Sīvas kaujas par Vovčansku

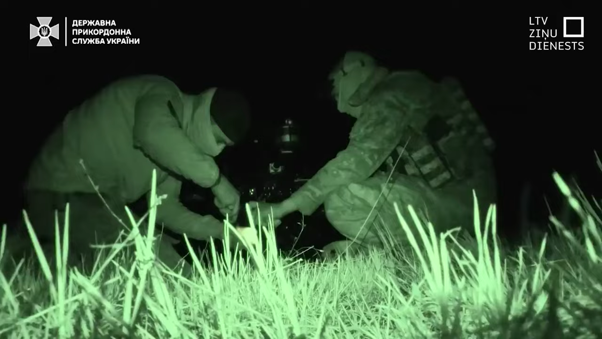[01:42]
Kad satumst, laiks iedarbināt vampīru, lai dotos uz okupāntu ierakumiem nomest spridzekli.
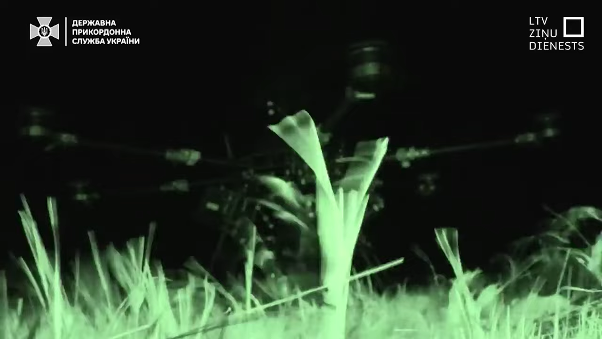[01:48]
Viņi var no meža šaut uz mums.